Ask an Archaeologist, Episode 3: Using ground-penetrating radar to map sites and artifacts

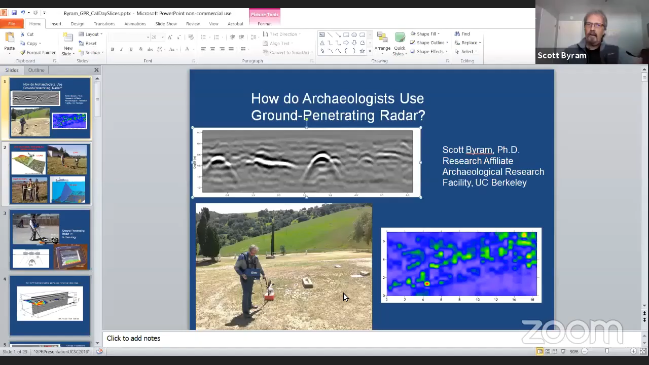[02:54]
All right, let's see. Full size there. Okay, so yeah, we can talk about the different techniques that we use when we're using ground penetrating radar and how we identify different types of archaeological features. Here I'm mapping a cemetery actually at Black Diamond Mines in the East Bay
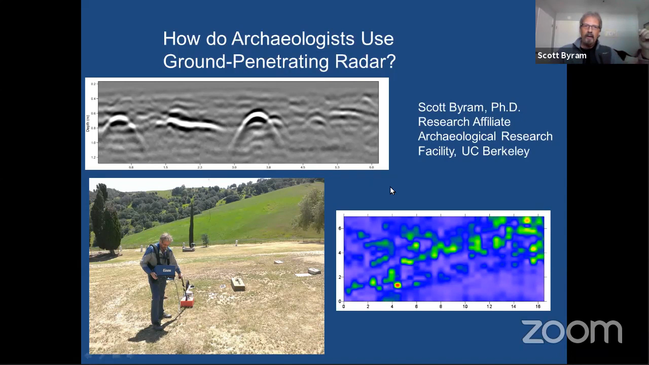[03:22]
and you can see a GPR profile and a GPR slice map and we'll look at a few more of those. But just to put it in perspective,
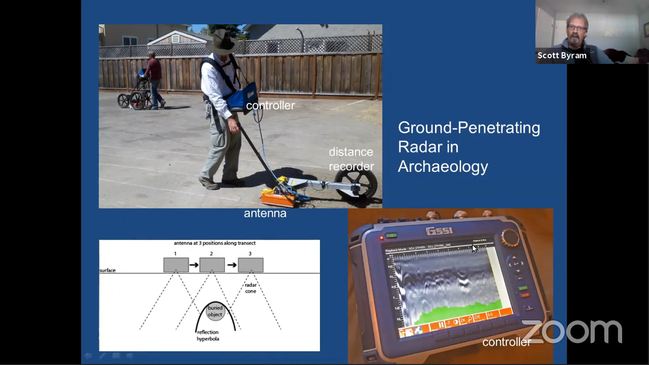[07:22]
below becomes more and more visible and these are different objects right here that are similar to what you see in this diagram over here. So the antenna is moving across up here and then this is the depth scale on the other side in the in the in the screen so that's what we look at as we're doing the GPR. Then as we process it we get more information we take that same transect profile and then we can look at multiple transects in a grid and create three-dimensional imagery basically like a whole bunch of lego blocks the entire grid would be made of and each lego block has its own amplitude value and that allows us to create amplitude slice maps at various depths.
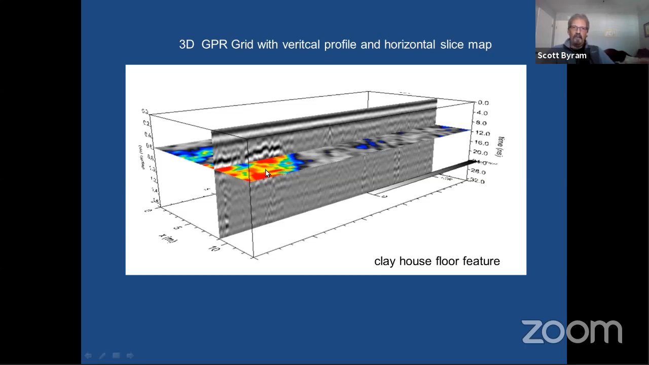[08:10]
profile as this sort of darker black and white lines and then with the color scale that we're using red is high amplitude and yellow is relatively high and that's the floor of the of the house that's buried about 60 centimeters down at this site and out in this area there aren't any features. Here's a feature closer to the ARF here at Cal at the faculty club. Some what we believe are foundations of cottages that were there before the faculty club was built when this was not actually part of campus but place where people lived off campus in the very early 1900s
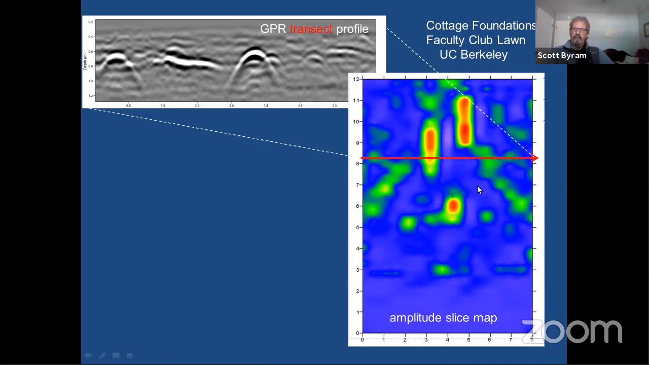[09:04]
locations these different foundations and it's putting together multiple transects profiles that allow us to generate these maps of features below the surface. Are you generally walking in straight lines when you use this instrument? It's very important to walk in straight lines and keep them evenly spaced because we're going to borrow data from adjacent transects so we need to be able to if we if we wobble too much we're going to get we're going to create our own artifacts we're basically going to see some some errors in the data if we
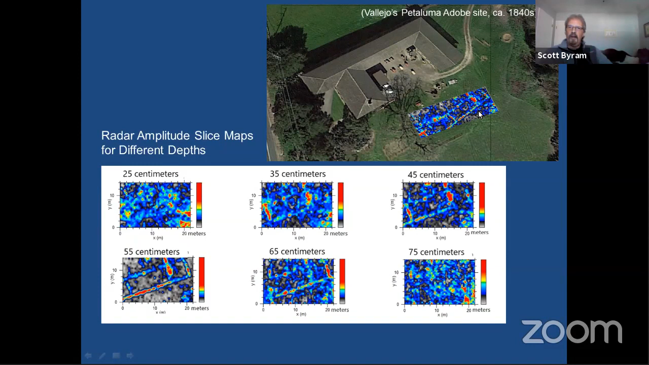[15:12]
the questions they had for us and starting this project was if there was any evidence of the uh of the roof having extended beyond the wall and we don't see those in the grid at uh vallejo adobe so that they probably didn't ever
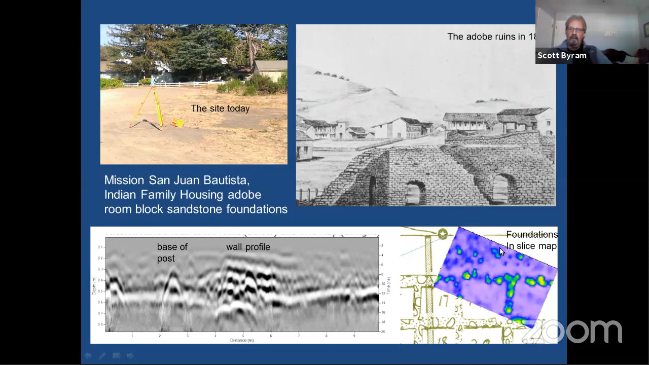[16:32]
an archaeological test trench and some probing with the rod that determined where some of the stones were and we we confirmed its uh characteristics with the tpr and then we were able to locate the identify the posts outside the structure as well we have a viewer question
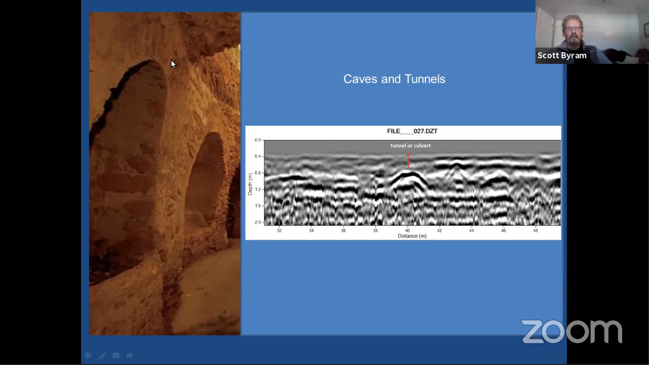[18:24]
so this would have had a reinforced roof on it which may provide more reflection as well right yeah you can see the stonework that's uh in an archway here that's pretty typical in some of these older catacomb type features another setting where we've done several cal projects uh dr kent lightfoot has led uh extensive research at fort ross and we've done several gpr projects since uh 2012 out there
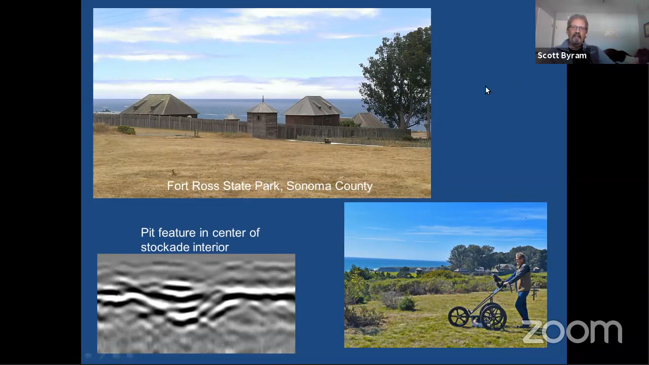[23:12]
on the surface or where the waves are hitting um then the salt uh keeps the the radar from being informative because the salt crystals are basically sending the uh radar energy away from the instrument not reflecting it back so we call that attenuation well let me take a moment to remind everyone that if you want to send us questions you can go to sli.do and type in ask arf and you can write questions to scott we have about five or six more minutes so there's still time to field some questions we have one that just came in from slido